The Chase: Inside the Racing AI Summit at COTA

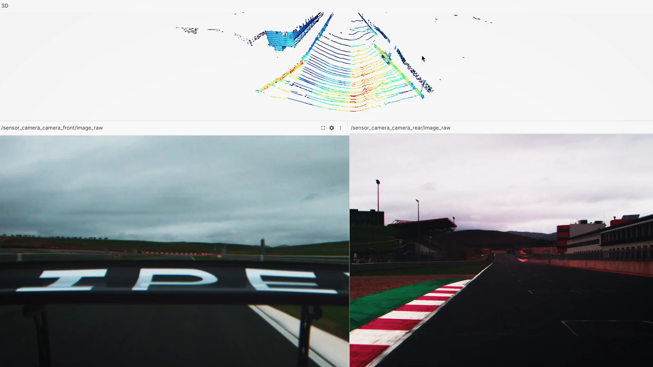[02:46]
namely the LiDAR data and the camera data.
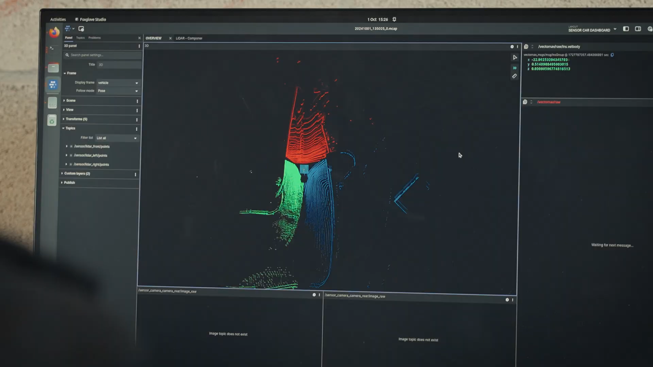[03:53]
as well as stuff from the cameras and projecting the race line,
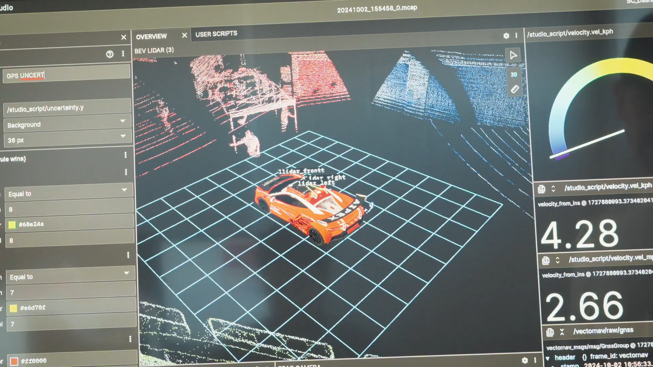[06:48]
We have a LLM speaking right alongside our stack and there's a live feed of the sensor car going around the track in the sim.
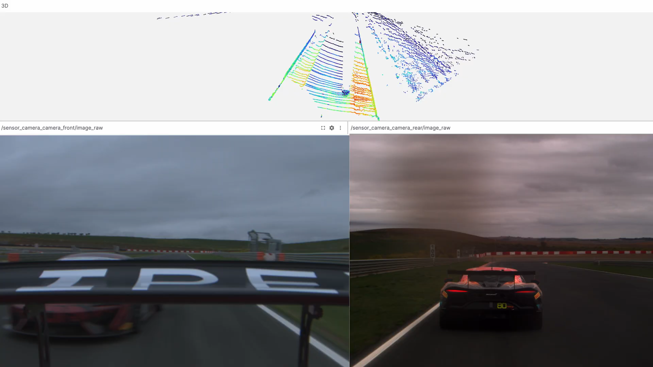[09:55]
So, this is camera data, which is usually the largest.